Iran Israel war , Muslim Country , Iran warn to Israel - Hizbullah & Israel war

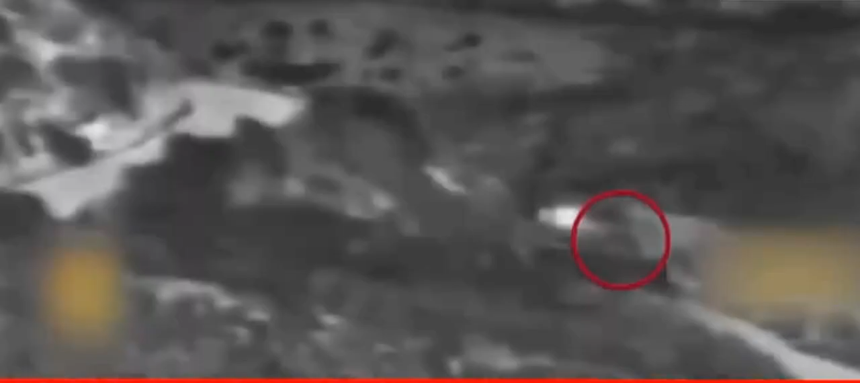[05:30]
इसके साथ ही अल्तायहत हिल इलाके में भी जब इसराइली सैनिक इखटा हो रहे थे तो वहाँ पर हिजबुला ने रॉकेट हमलों की जड़ी लगा दी।